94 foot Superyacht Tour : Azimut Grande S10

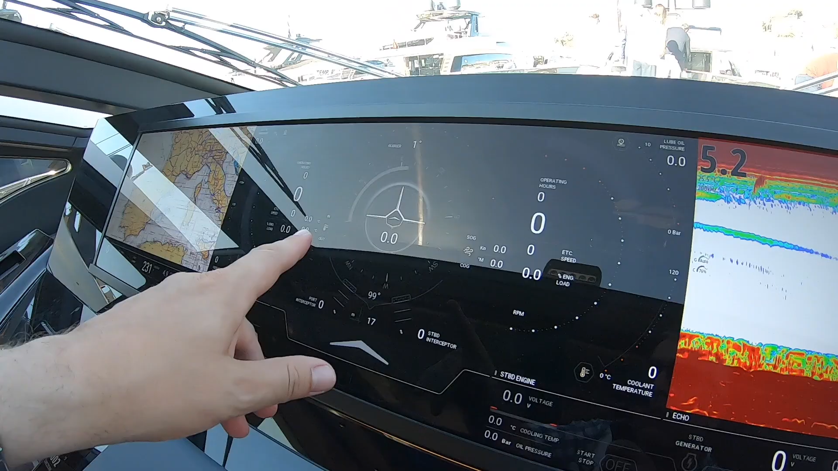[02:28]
the engine orientation and the chart of course you've got radar and all sorts of things on there and then more screens down here so that's pretty innovative for this boat.